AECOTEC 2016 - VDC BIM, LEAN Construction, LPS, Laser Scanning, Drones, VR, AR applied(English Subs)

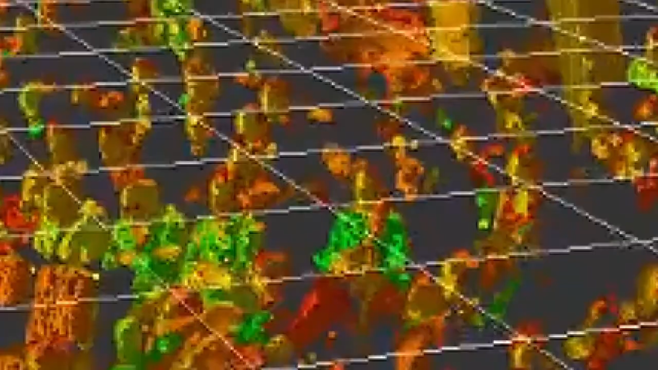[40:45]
que se parece a una foto, fíjense cómo.
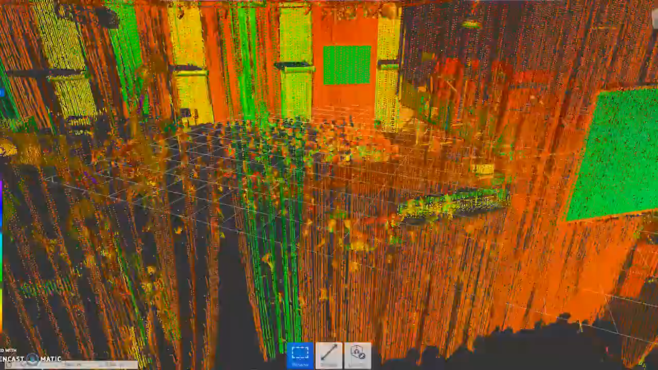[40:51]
Yo puedo llegar a, en realidad ustedes son una nube de puntos,
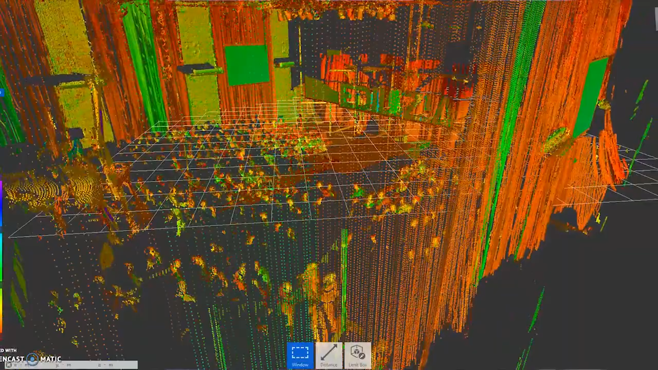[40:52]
yo puedo llegar a medirle la nariz a cualquiera de ustedes con una precisión increíble desde ahí.